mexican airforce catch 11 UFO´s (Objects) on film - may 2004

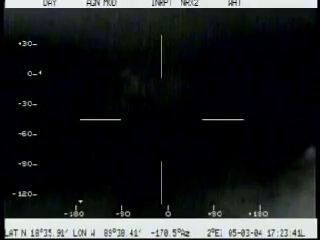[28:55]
Tenemos lo que acercando tema, lo tiene el radar, lo tiene el FLIR, lo estamos viendo en el FLIR. Es un objeto luminoso, lleva rumbo contrario a nosotros, pero no nos deja, está 2 millas atrás de nosotros. Esto nos separa, es más, no nos separa. Correcto.
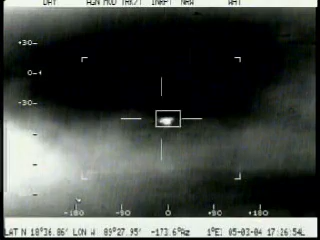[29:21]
¿Quién sabe qué sea? ¿Sigue con nosotros, radar? Sí, aquí lo tengo todavía. Esto es lo que no detectó el radar en toda su vida, ahorita lo está haciendo.
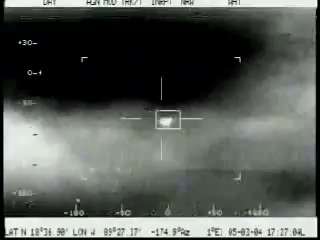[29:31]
Qué raro, ¿eh?
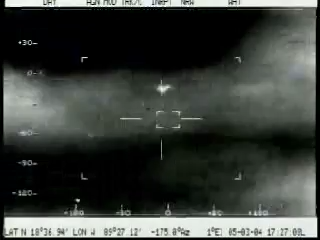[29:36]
Ahora se perdió un poco de calidad, tengo calidad 5.
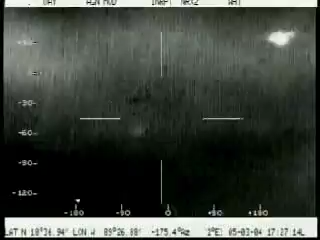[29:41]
Otra vez, mira, ya se ve...
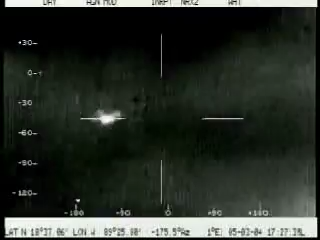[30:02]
Teníamos a la una,
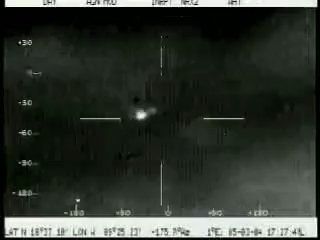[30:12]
A este tiempo ya se acaba de perder ahorita. Ok. Acaba de salir de rodar. Raro, todo esto.